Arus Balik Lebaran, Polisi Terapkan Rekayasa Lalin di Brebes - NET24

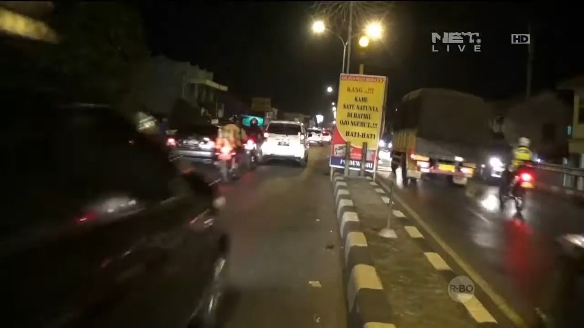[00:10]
Kamis malam, antrian kendaraan yang hendak memasuki tol pejagaan Pemalang di Bebes Giau Tengah terus terjadi.